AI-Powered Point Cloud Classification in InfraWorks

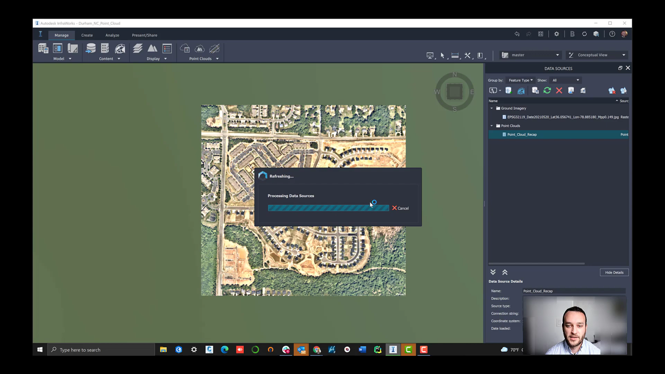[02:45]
That gets to avoid that conversion process that happens in the background. I'm going to just go ahead and load that up. What we're viewing now is that recap point cloud model of near map content for this exact area in Durham, North Carolina.
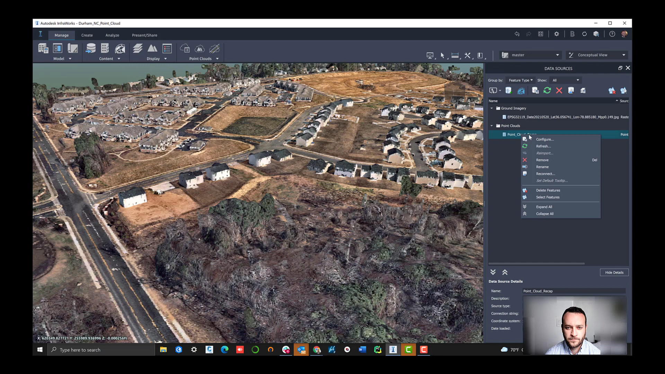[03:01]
What we want to do then is to go to the point cloud options and actually establish our 3D data, our terrain data off of this point cloud.
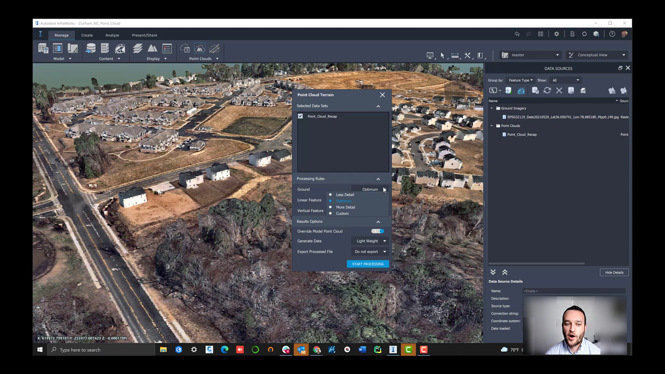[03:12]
The way that we do that is first we have to classify that point cloud and process it. We're going to run that tool here. This takes a couple of minutes generally, but when you're done,
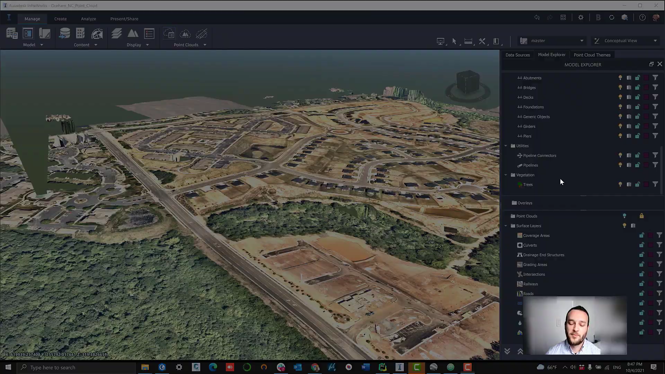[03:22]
InfraWorks has then used its tool to help establish what every point is and figure out which ones are probably the terrain data points.
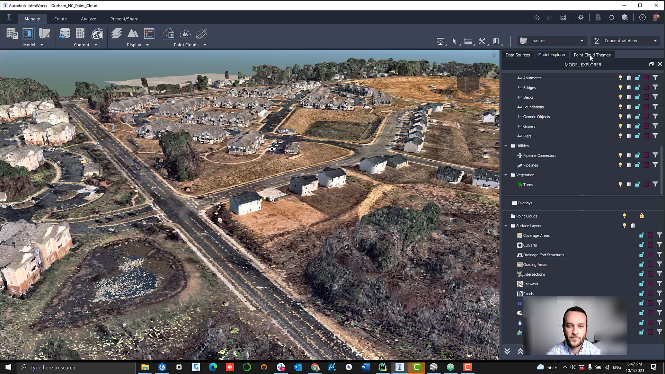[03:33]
So let's go navigate over to our point cloud themes and turn on that classification output.
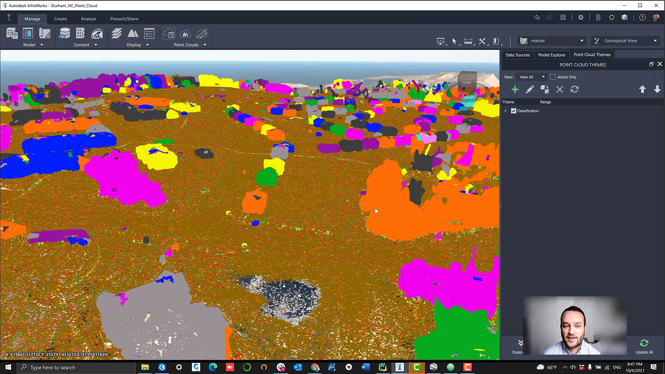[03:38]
So what we're viewing here is the colorized model
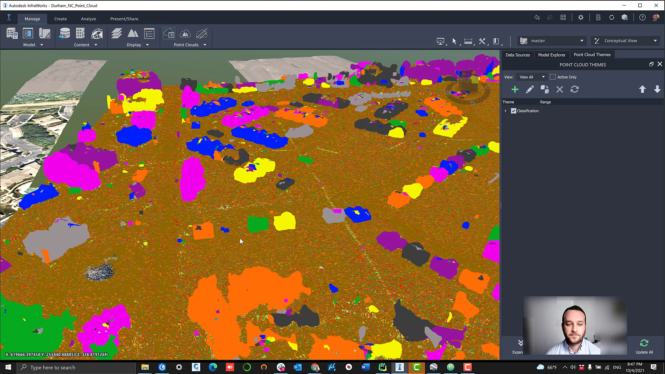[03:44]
and essentially showing what InfraWorks thinks every point should be. The different colors here are showing different objects, basically the object detection,
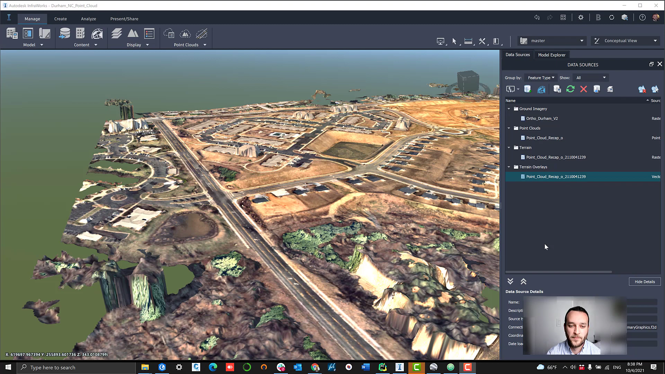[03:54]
and those more brown points are the points that are just the terrain.
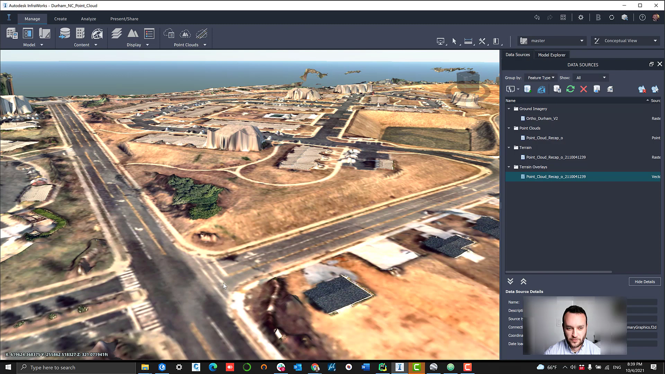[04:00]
So if we swap over to the terrain overlay, what we're going to see here now is our image with terrain data that has been derived off of that point cloud.
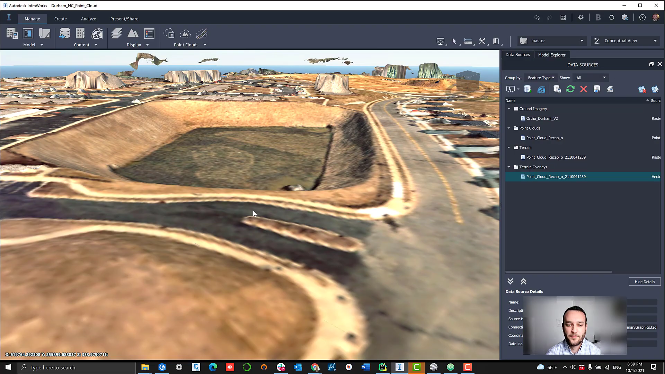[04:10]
You can see this is very good. There's a couple of areas that were slightly off, but this is natural when we're using this point cloud. Some of those are going to be miscategorized.
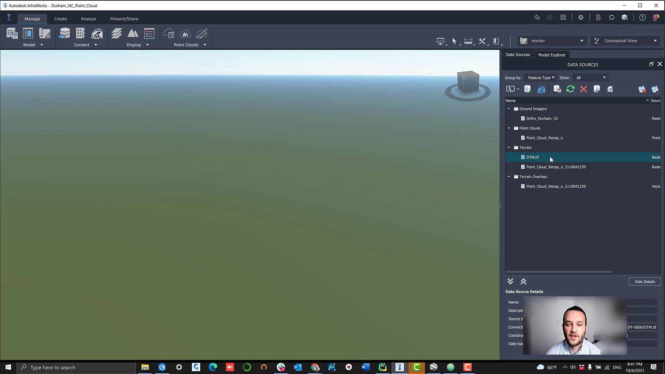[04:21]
So what I want to really quickly show you is kind of how some of those other near map content pieces can be used to supplement that output. If we go ahead and navigate to our DTM that's our digital terrain model that near map generates in a raster.
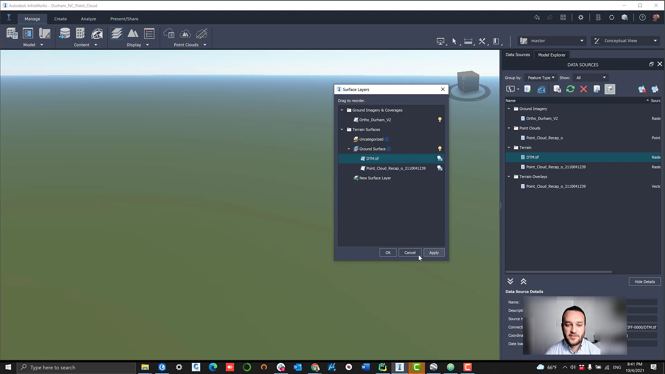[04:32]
We can also load that in InfraWorks and pairing that with the high resolution ground imagery that we exported earlier. We also have a very good product that can be worked with within the environment here.
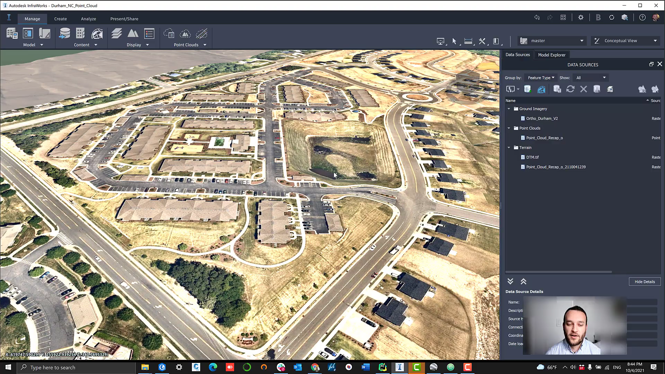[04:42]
You can see a lot of those gaps.
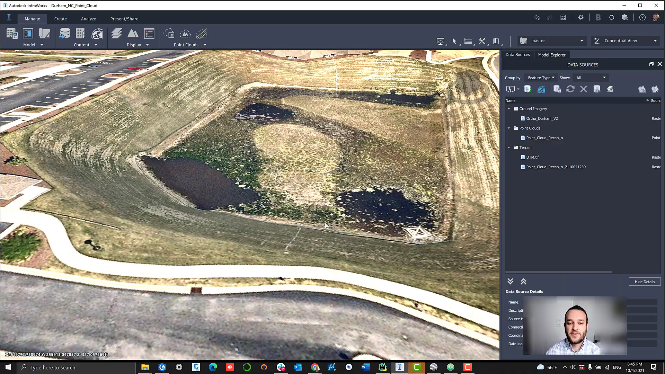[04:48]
Some of those misclassifications of terrain have now been removed from the direct near map output,
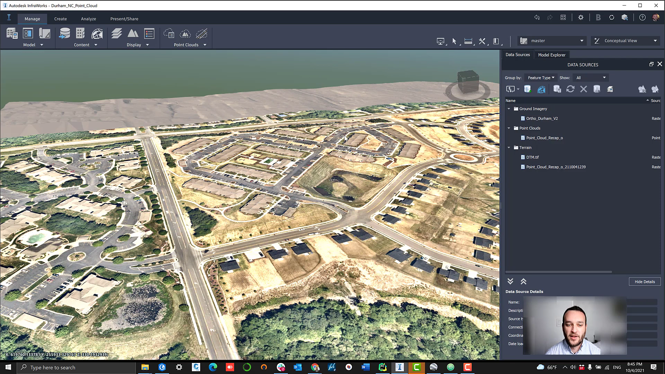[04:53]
and we have a very good view of the terrain slope and changes. So again, both very good workflows, but it's nice to have the options depending on how the classification model is working. So diving back into the point classification itself,
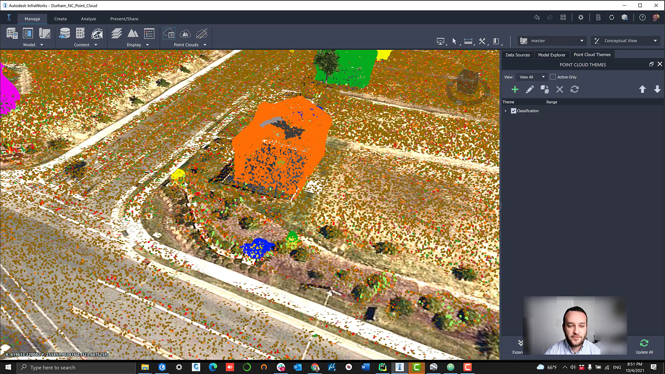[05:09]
let's dig a little bit deeper into some of these objects that InfraWorks has derived from the classification model.
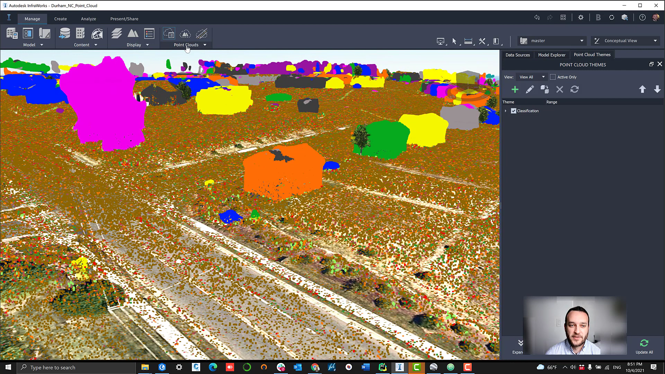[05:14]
So you can see some of these smaller little bush and tree objects.
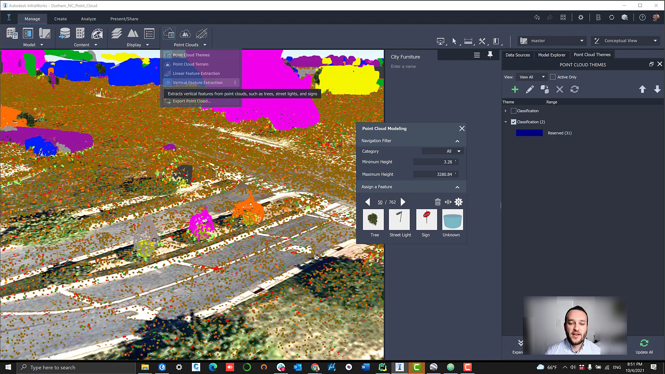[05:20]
Those have been classified as individual objects, and what we can do then is go into these point cloud modeling tools for vertical features,
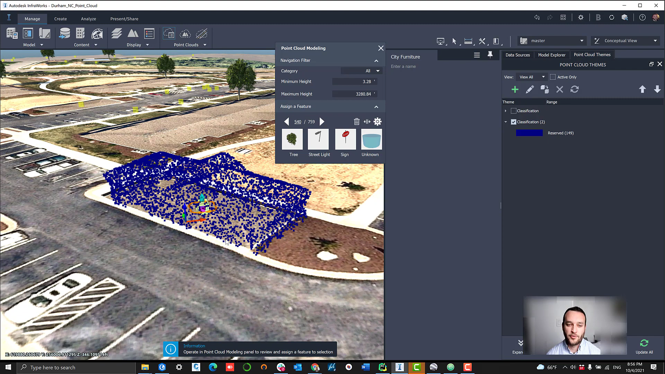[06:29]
As you can see just from the point cloud outline here, it's clearly what would indicate an existing building.
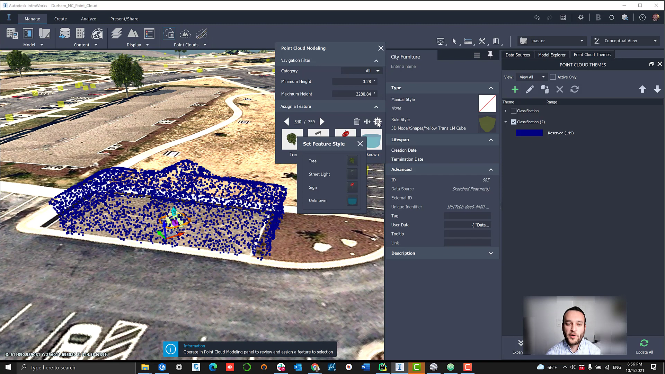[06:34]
So what we're going to do here is swap this point cloud object with an actual InfraWorks 3D rendered building.
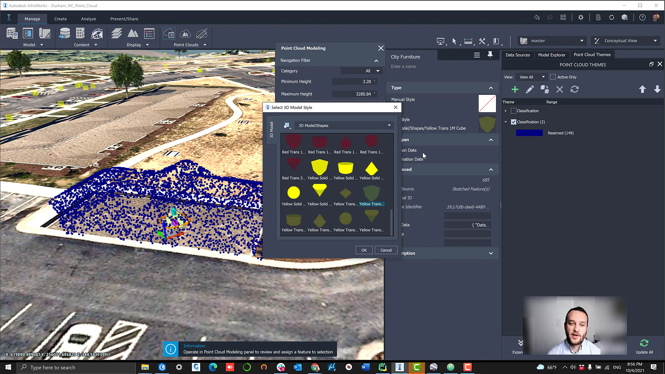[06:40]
So if we navigate over to our style options and then go to the residential building directory, we can find this single-story model that would
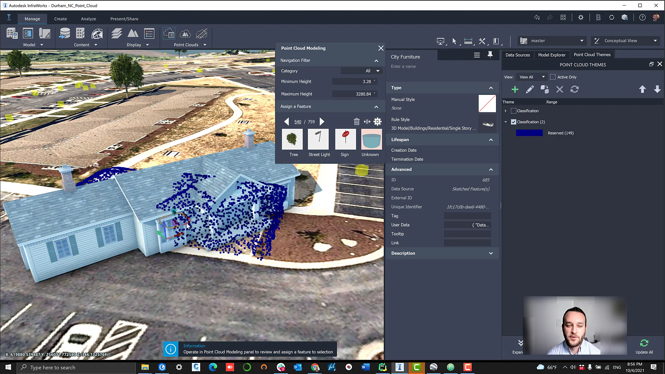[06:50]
pretty closely match what's probably on the ground here. And then if we zoom out, you can see that paired with our high-resolution basemap on our terrain model,
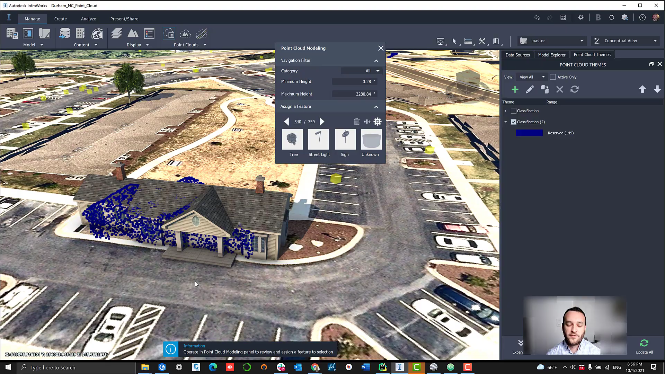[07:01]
we have a very good photorealistic representation of the world and the existing site itself.
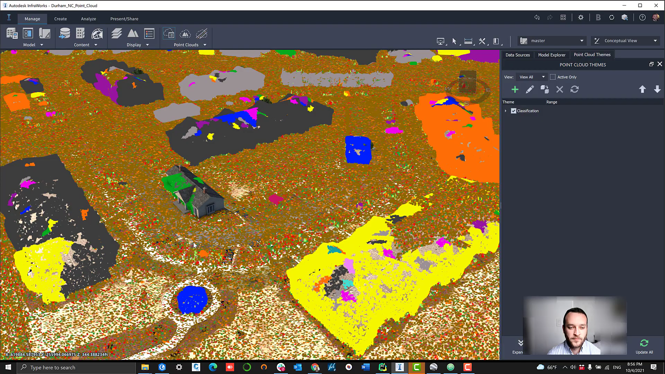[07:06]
We're going to talk a little bit later on about some of the alternative workflows using our building footprints to extrude buildings up as well.
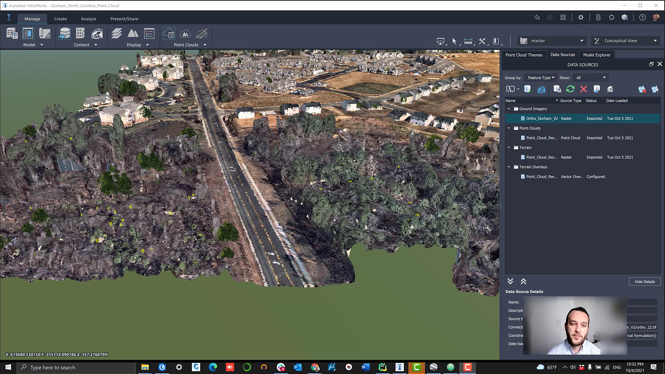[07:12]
But right now let's get into linear feature extraction.
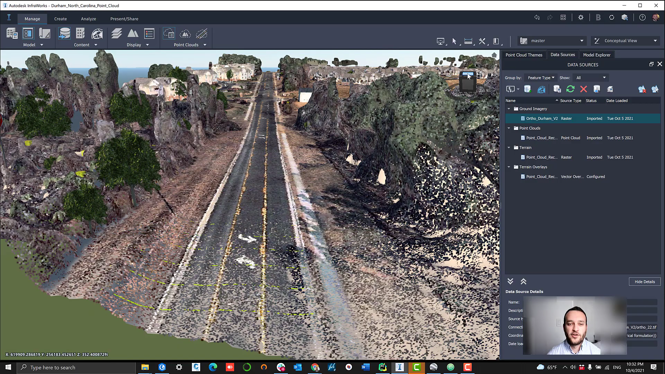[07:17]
So this is going to be things like road striping, guide rail, power lines, things like that. Anything that runs linear along the terrain. So what we're going to do here is just show an example of how we extrude paint stripe objects.
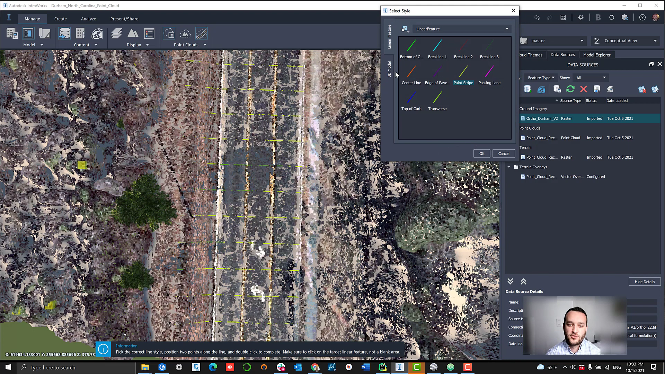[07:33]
So we're going to go to linear feature extraction. Make sure that we select the correct style. So in this case, we're doing linear feature of paint stripe.
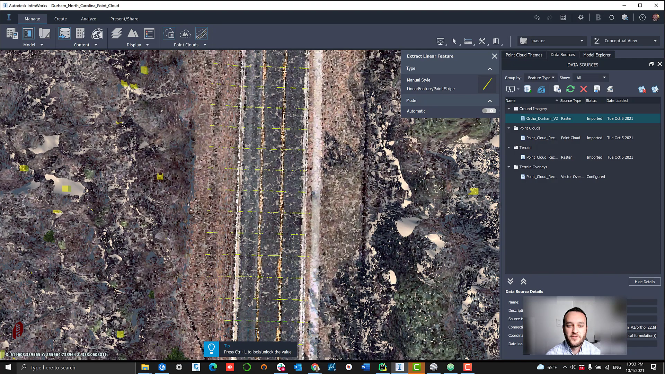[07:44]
And then we are going to draw that along the linear feature.